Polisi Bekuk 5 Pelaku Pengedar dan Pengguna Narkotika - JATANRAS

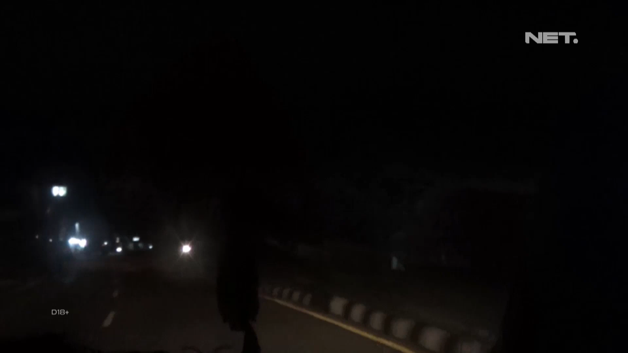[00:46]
Mengindari para pelaku bubar dari lokasi, tim langsung bergerak cepat menuju kawasan Indaru.